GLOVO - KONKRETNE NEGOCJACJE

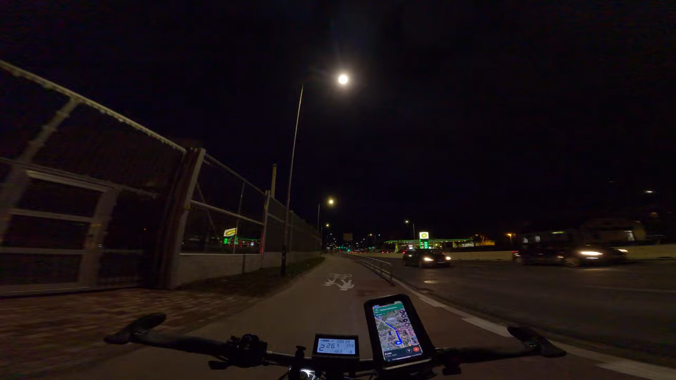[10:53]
Co to, jakaś niedziela palmowa jest, że ludzie z tymi patykami gonią z kościoła? No, dzisiaj takie fajne, dłuższe kurciki mi dało. Jak dobrze płacą, to ja na tym rowerze wolę takie dłuższe. Jest takie bieganie po tych...
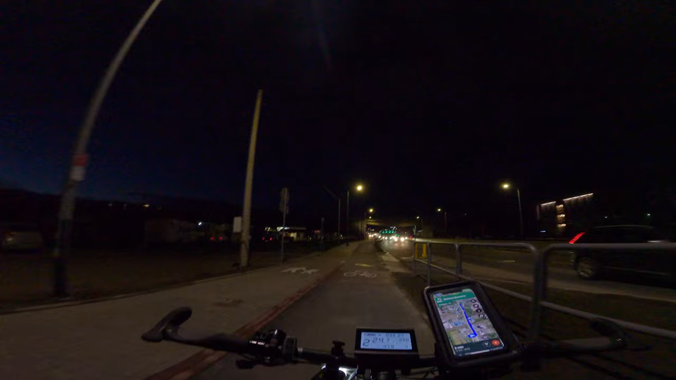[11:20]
po tych knajpach, po tych klientach później. Tak, to zamieść jedno konkretne. No, tam jest sroga górka. Tam by mogło zjeść trochę baterii. Posprzątali trochę te ulice. Jeszcze nie płynie było to.